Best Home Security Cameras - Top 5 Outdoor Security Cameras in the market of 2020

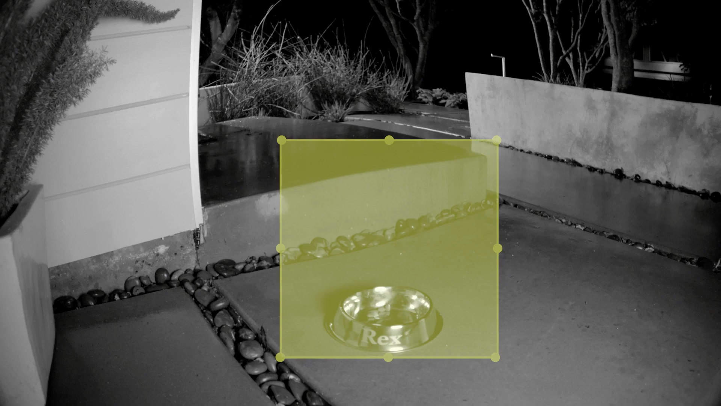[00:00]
Are you wondering what's the best outdoor security camera for this year?
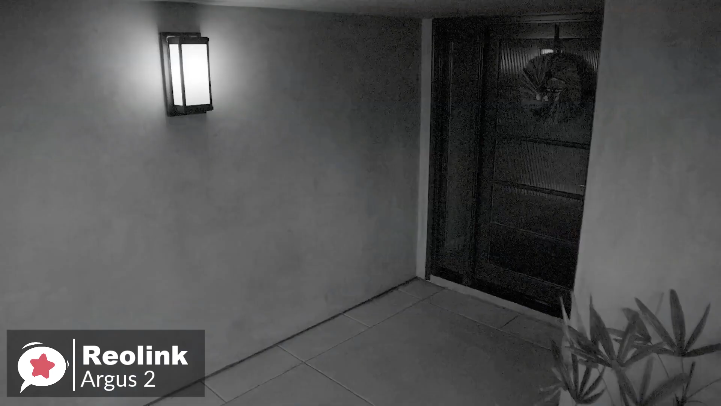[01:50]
With 1080p Full HD, advanced 33-feet night vision,
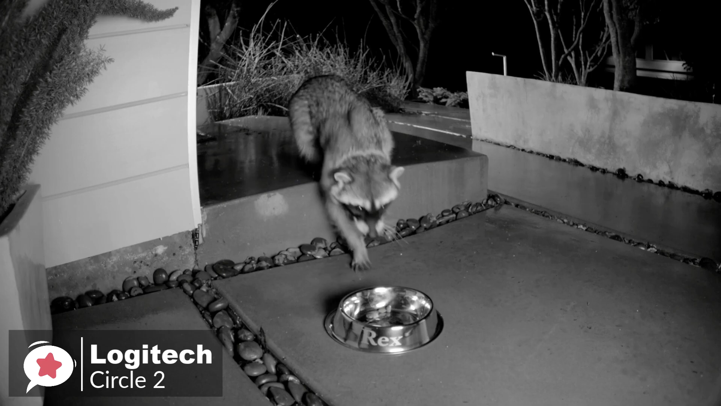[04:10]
with night vision that's visible up to 15 feet.
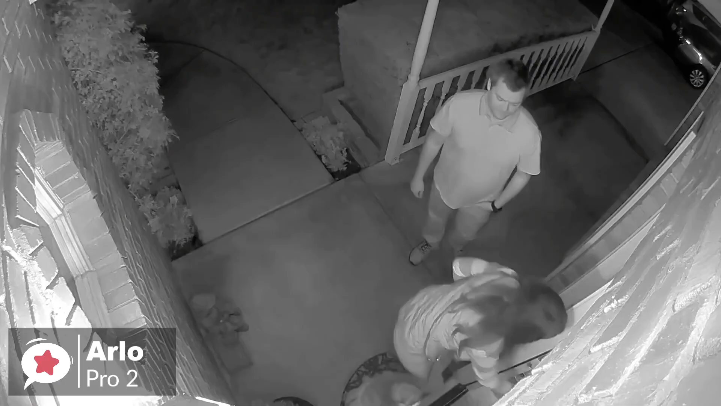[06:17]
The night vision turns on automatically in low light so you can see clearly, even in the dark.
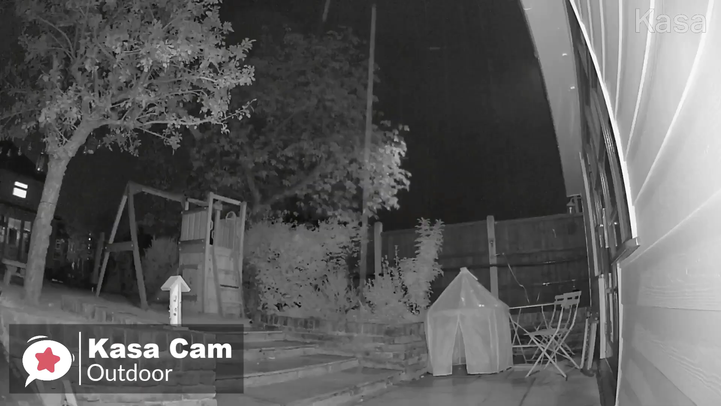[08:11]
Even at night, the outdoor camera will catch activity up to 30 feet away with night vision.
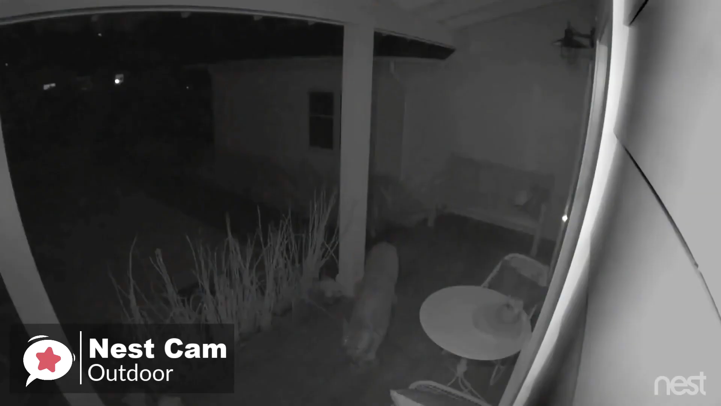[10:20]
The camera has a 130-degree field of view.